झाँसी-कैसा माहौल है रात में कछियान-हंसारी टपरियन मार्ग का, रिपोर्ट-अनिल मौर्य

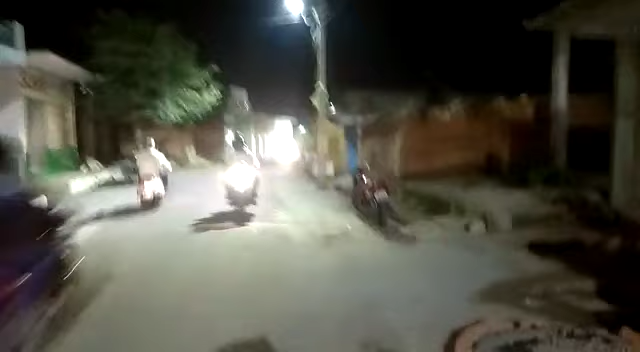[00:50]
असर ये हुआ है कि झांसी की जनता बड़ी जागरूक हो चुकी है। अब कोरोना पॉजिटिव के केस कम ही निकल रहे हैं, जो कि टेस्टिंग ज़्यादा जा रही है। ये सारा मार्ग आप जो देख रहे हैं ये सीधा हसारी की ओर जाता है,